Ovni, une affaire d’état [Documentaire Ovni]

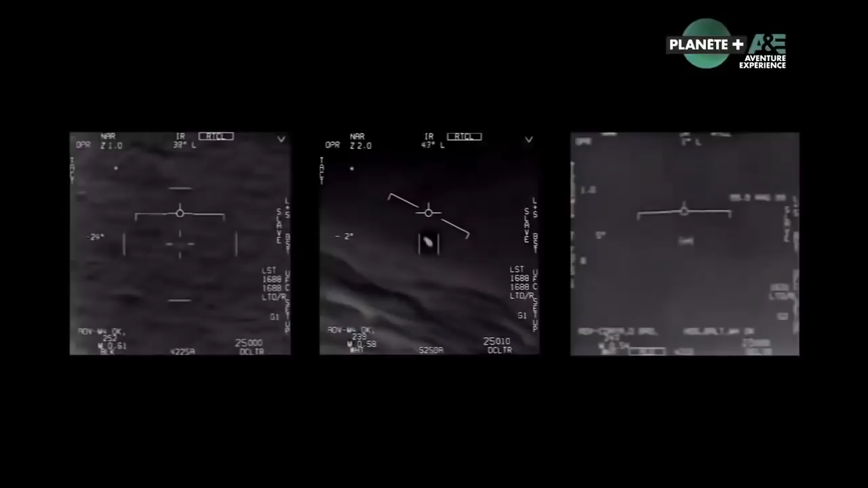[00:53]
Jusque-là classées secret défense, trois vidéos d'objets volants non identifiés filmés par des F-18 sont révélées au public.
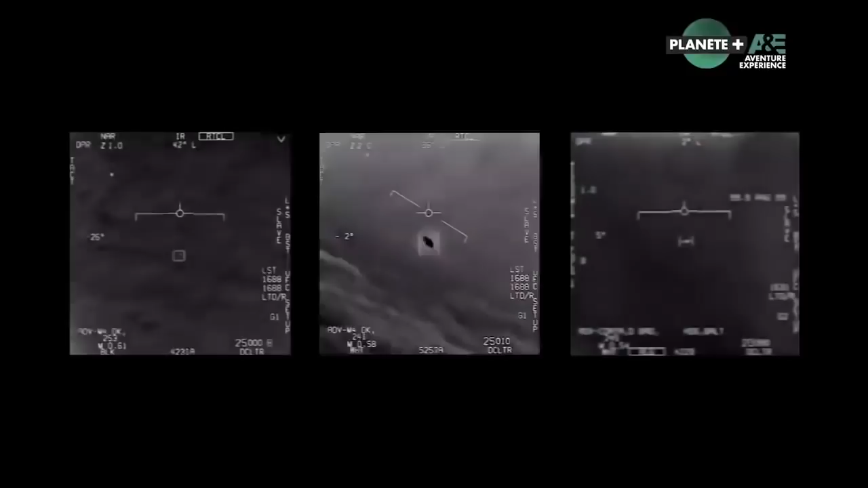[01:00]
Elles seront authentifiées par la Navy en novembre 2019. La première vidéo remonte à novembre 2004.
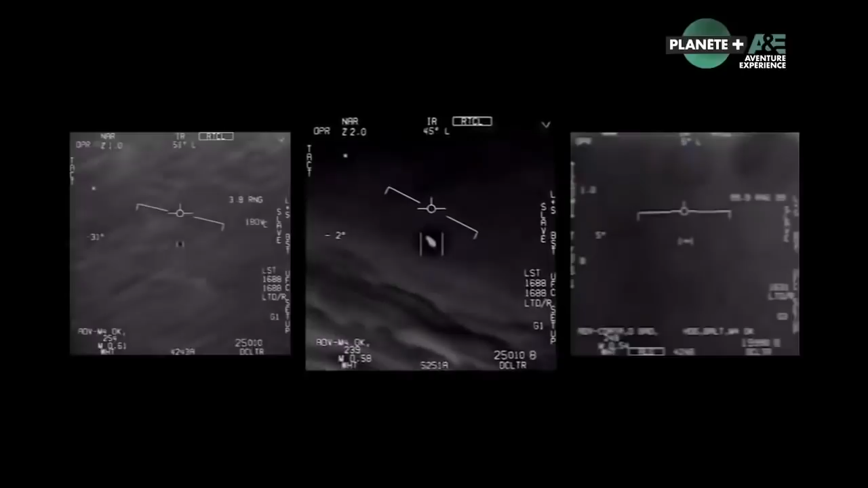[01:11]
Elle est filmée par une patrouille à proximité du porte-avions américain Nimitz. Sur ces images, un objet en forme de gélule effectue des manœuvres qui défient les lois de la physique.
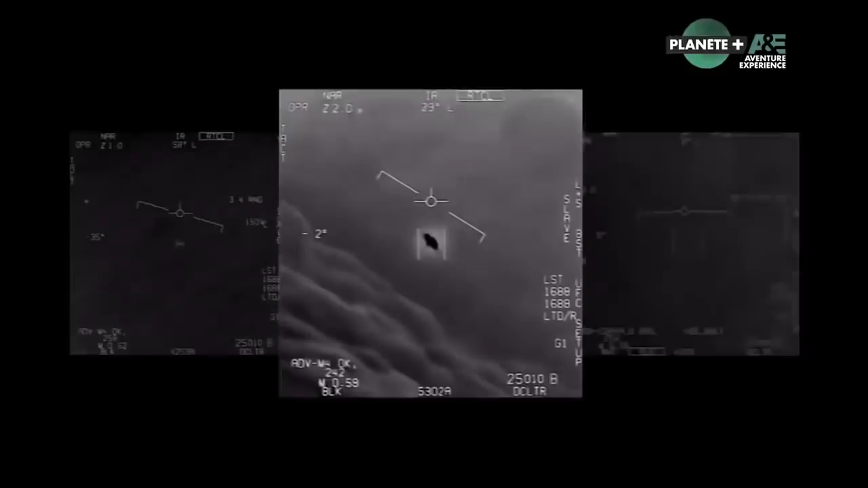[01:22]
Ce sont les radars du navire de guerre USS Princeton qui confirment la présence de plusieurs objets ce jour-là. Une patrouille de F-18 est immédiatement envoyée sur place et filme l'un de ces objets volants non identifiés.
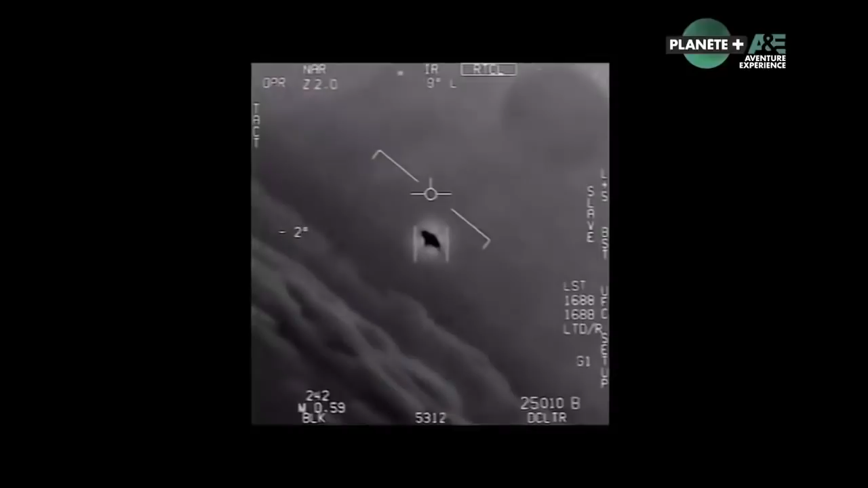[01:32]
Dans le jargon militaire et scientifique, on les appelle PAN, pour phénomènes aérospatiaux non identifiés. Dans le même temps, le très sérieux New York Times révèle l'existence d'un programme secret.
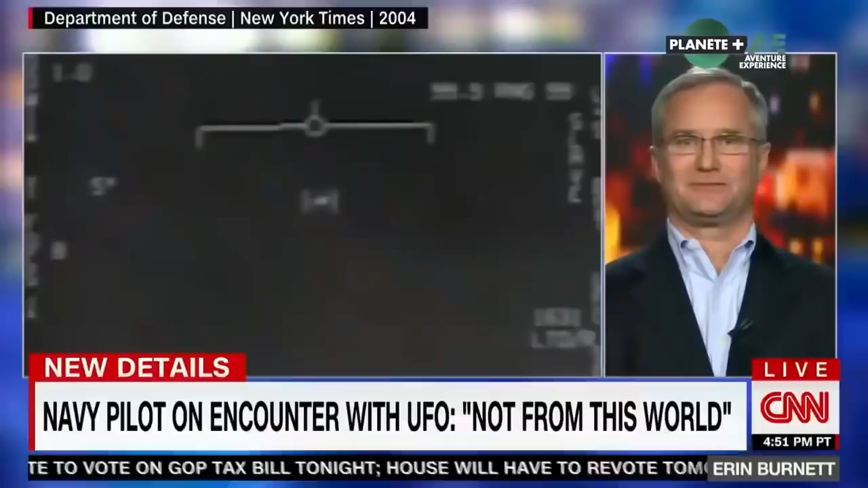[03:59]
Tout d'abord, ça n'avait pas d'aile, donc on a pensé que c'était un hélicoptère, mais il n'y avait pas de souffle du rotor sur l'eau, pas de rotor.
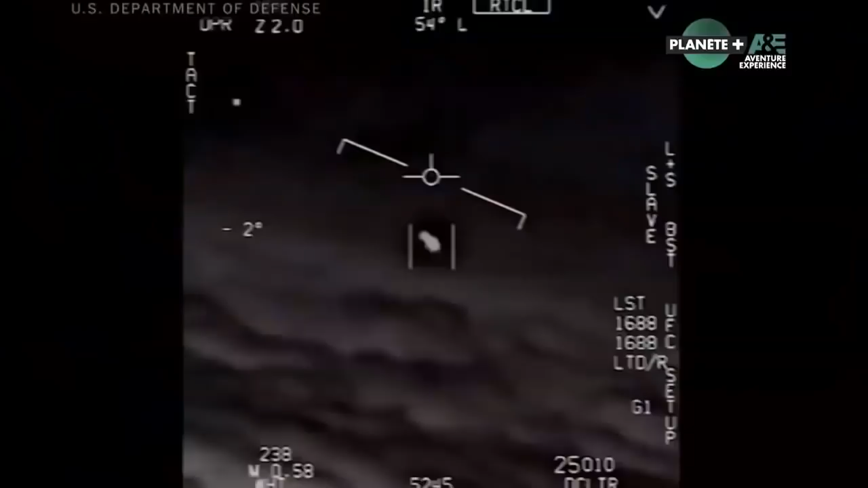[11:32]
Et derrière les images, ce sont surtout les commentaires stupéfaits des pilotes de l'US Navy qui interpellent.
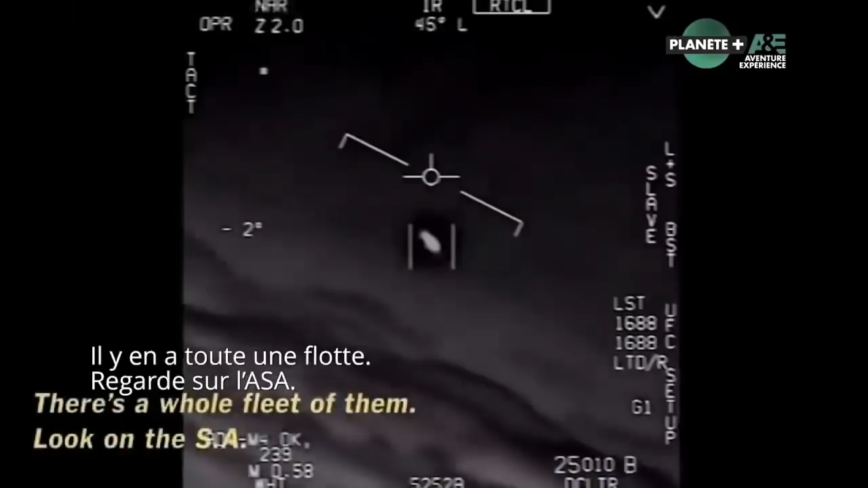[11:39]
Oh my gosh! They're all going against the wind. The wind's 120 knots from the west. The whole thing, dude. That's not our LNS, though, is it? It's not. It is an LNS, dude.
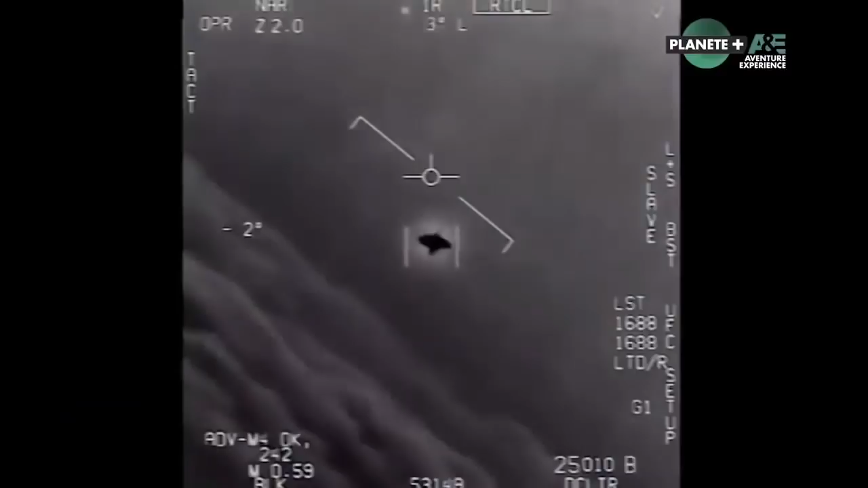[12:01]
Well, if there's like this thing. Là, on est dans quelque chose, c'est indiscutable, si vous voulez.
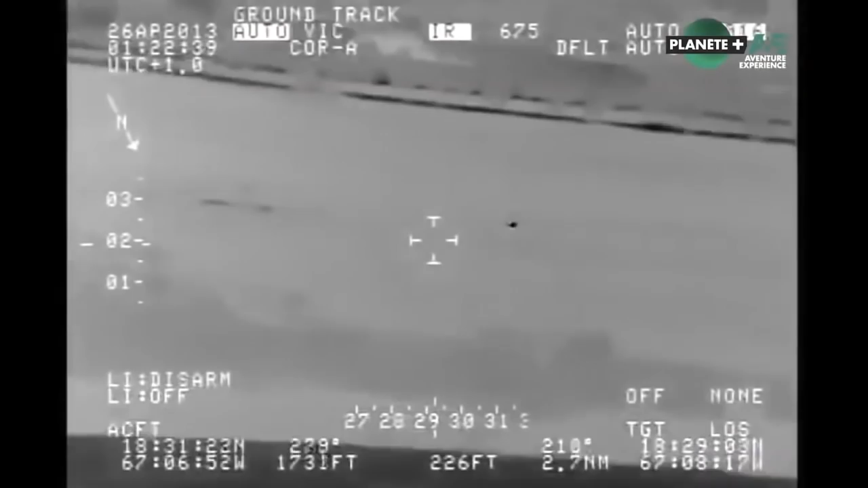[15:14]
On voit une tache fluctuante donc d'un objet hein,
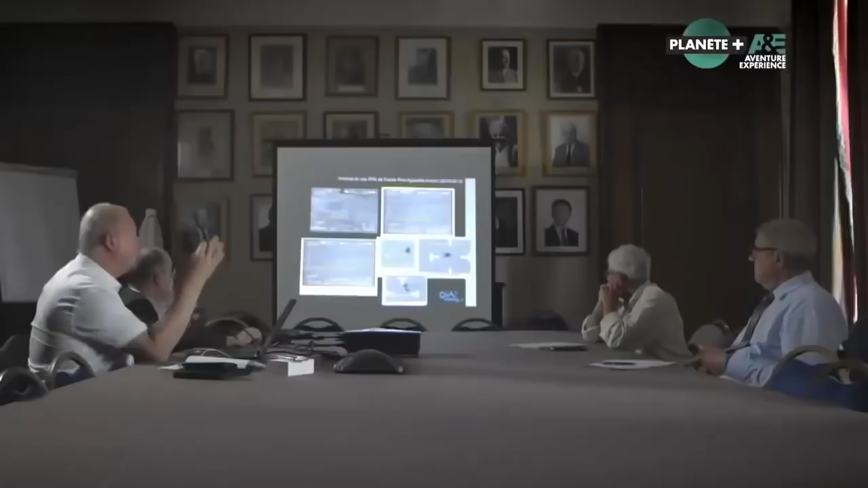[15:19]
qui se promène on va dire au-dessus, je dirais, des abords de l'aéroport.
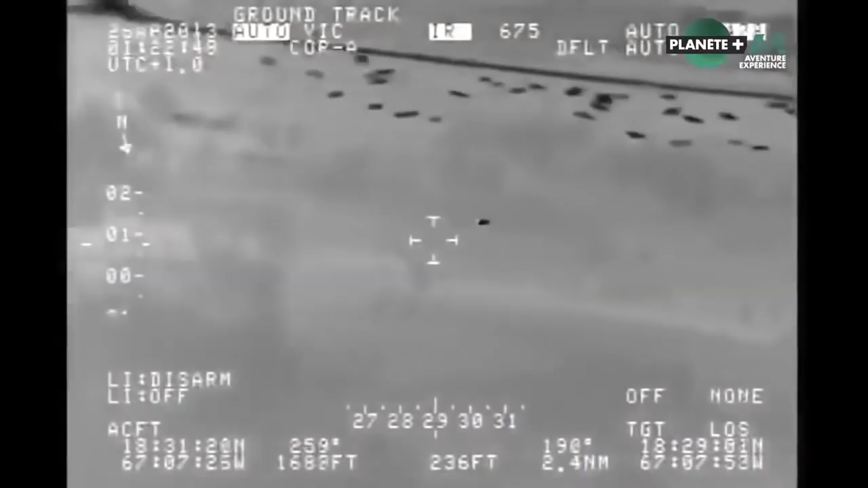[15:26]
Ce qui est plus extraordinaire, par contre, c'est qu'après, cet objet semblerait survoler la mer et plonger dans l'eau, sans effet de splash,
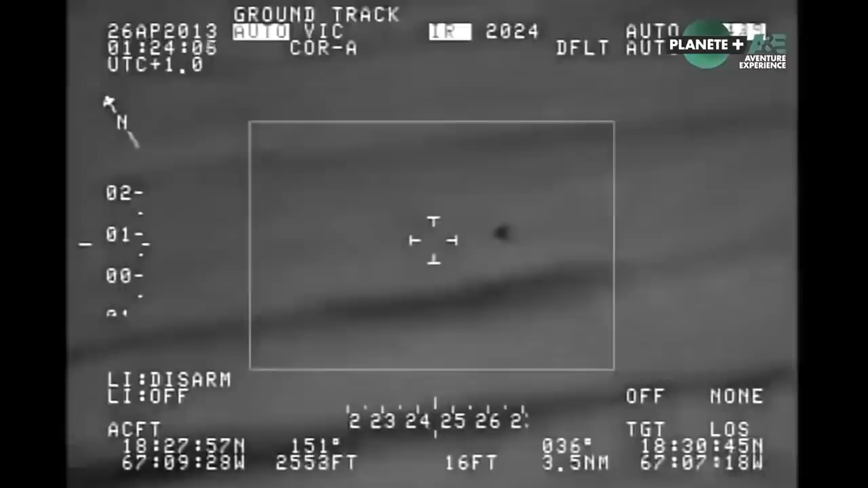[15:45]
l'eau est opaque aux infrarouges et donc va constituer normalement un écran qui efface toute trace. Il se trouve qu'il y a une trace résiduelle qu'on ne sait pas bien expliquer.
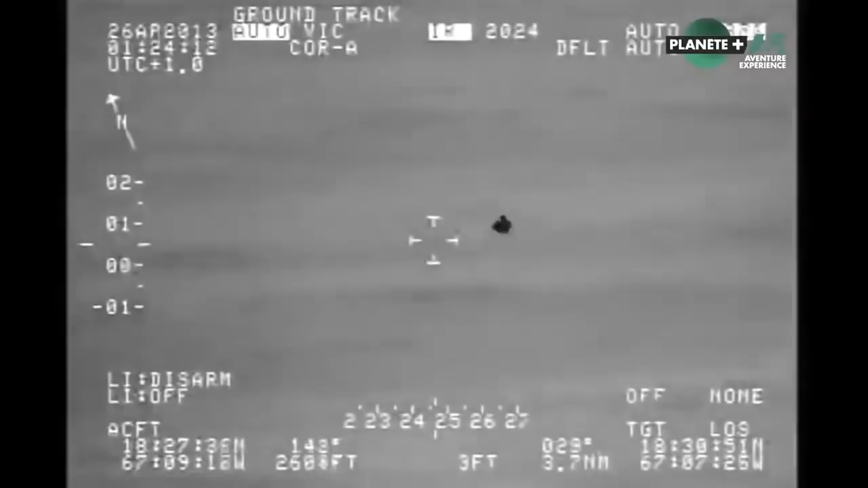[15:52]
Et enfin, pour terminer, cet objet semble ressortir de l'eau et se séparer en deux.
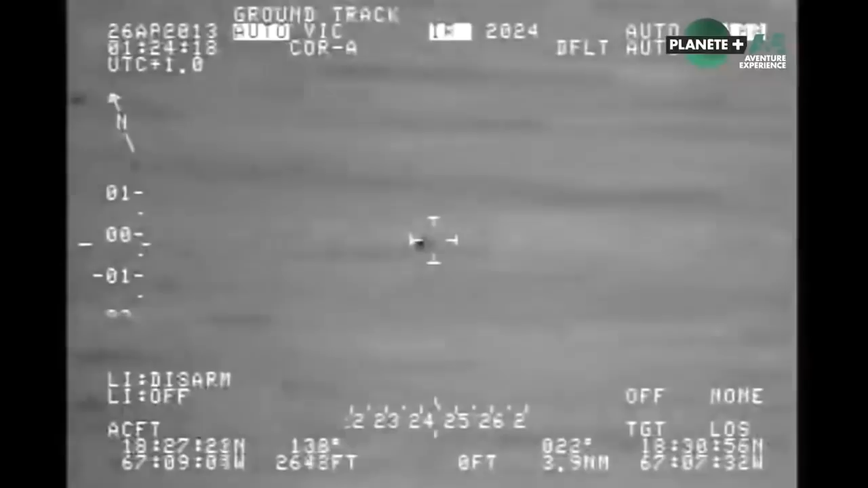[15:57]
Ce cas exceptionnel a été longuement étudié par un groupe d'experts américains qui s'est procuré les images peu de temps après leur tournage.